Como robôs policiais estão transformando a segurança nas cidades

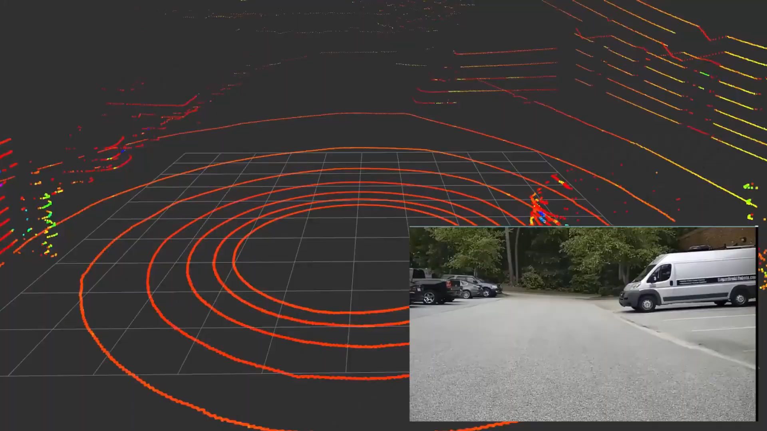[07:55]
Esses robôs de segurança são equipados com tecnologia avançada de navegação e uma variedade de sensores,